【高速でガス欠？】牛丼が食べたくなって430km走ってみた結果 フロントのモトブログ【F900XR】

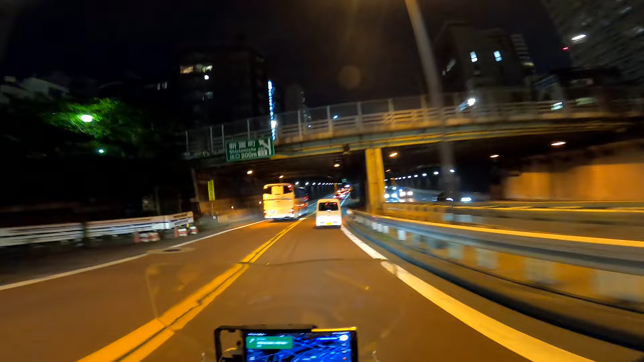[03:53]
ホムからもう今から渋滞してる可能性はあるよね道の橋はこの先だねはいここが一番東京タワーが近いところですね
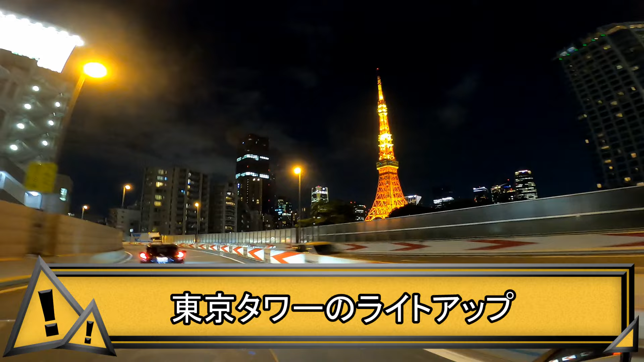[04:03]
こんな感じで綺麗に見えてますはいあのーよそ見しているようで見えて
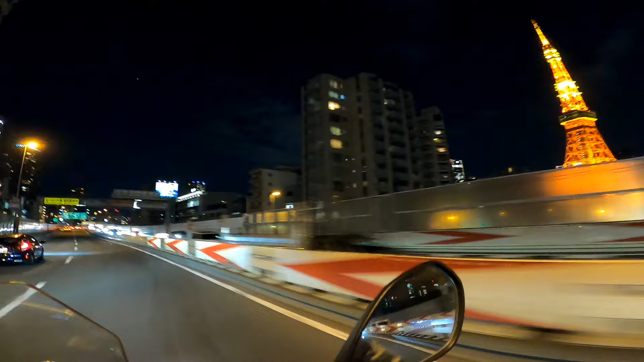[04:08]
ますけど一応あのーはい道路の方を見てますねあのボープロってこういうことができるから便利ですよねうわー西新宿から調布までこれは工事渋滞65分
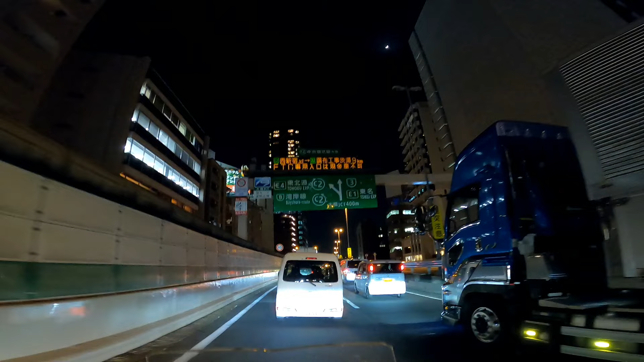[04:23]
うわー9キロ60分これはたまらんわなー
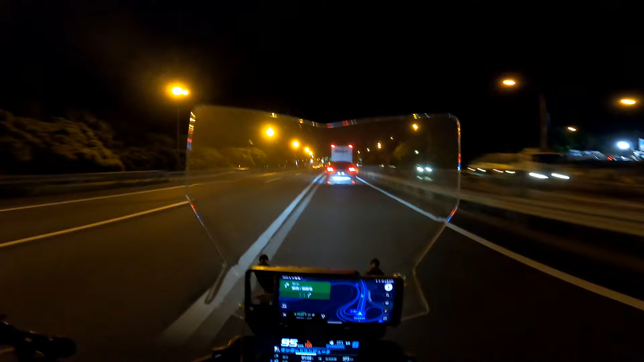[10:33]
なんか右ルートすごく久しぶりに使う
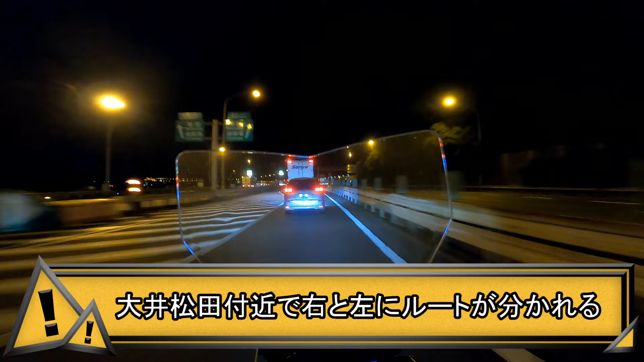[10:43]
いつもねなんか工事で通行止めだったりとかねえーあとはなんだあのトラックの流れでなかなか右に寄れなくてこっちに入れず左ルートを通ってしまうとかそんなことが結構あったんであーでも路面綺麗になってますねあー
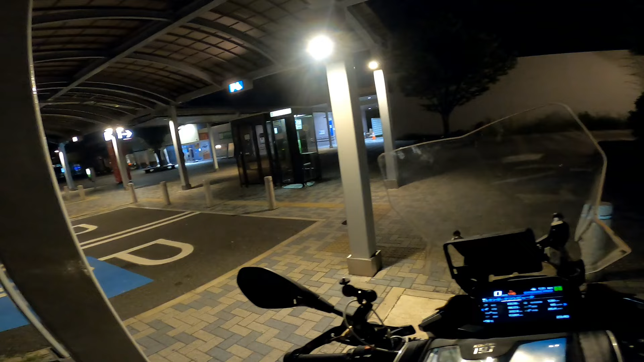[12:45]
こで給油して最後の休憩としましょうかよいしょ
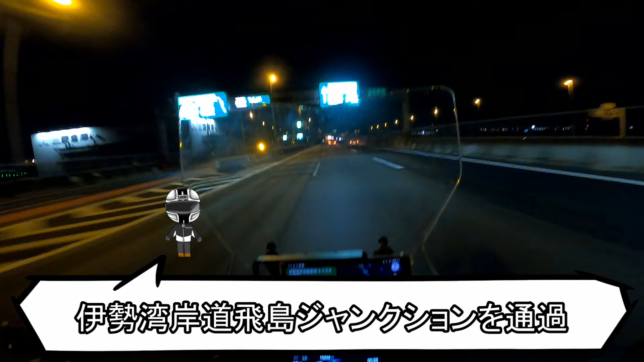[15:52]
はい飛び島ジャンクションを通過しました
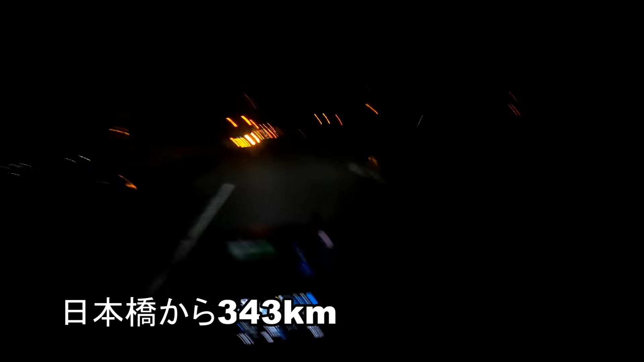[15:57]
いやーちょっとブレーキをかけさせないでほしいな真っ暗な長島スパーランドの脇を今と通過した
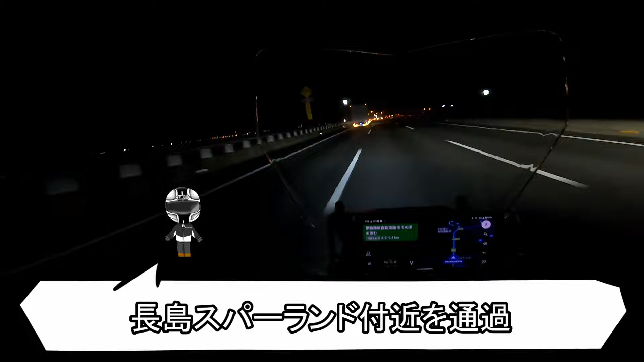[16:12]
わけですけどもやっぱ真っ暗だと何も見えなくてつまんないね四日市ジャンクション
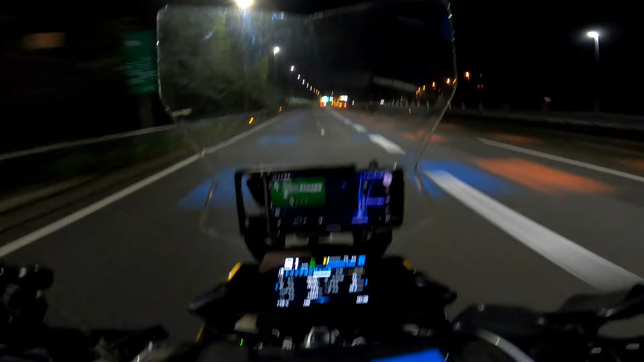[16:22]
到着しましたこれをですね青いラインに従って走りましょうということですそして名古屋伊勢と書いておりますが伊勢伊勢伊勢へ向かいますはいご在所のサービスエリア入ります
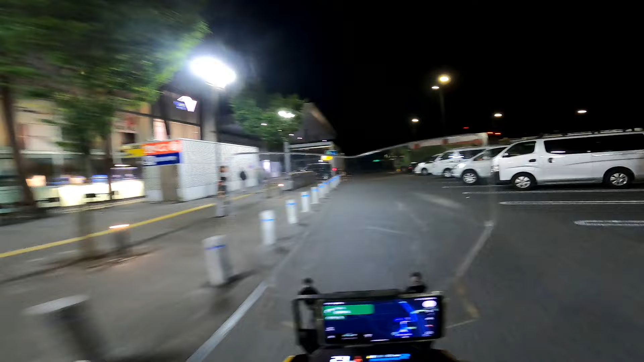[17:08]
ガソリンスタンドやーいどこですか
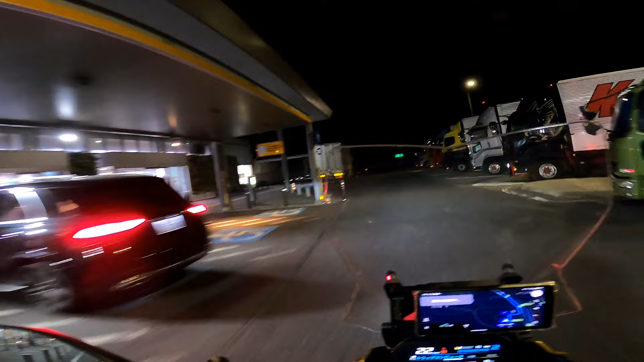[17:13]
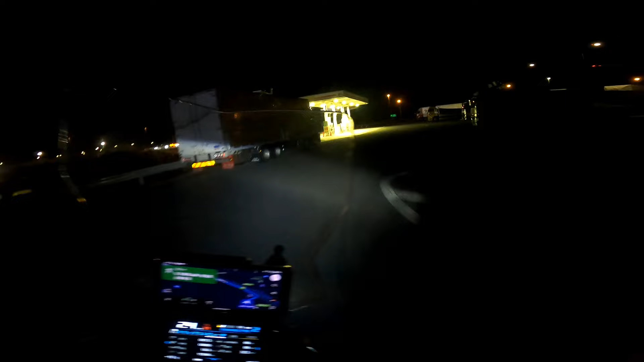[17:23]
あったーよかったー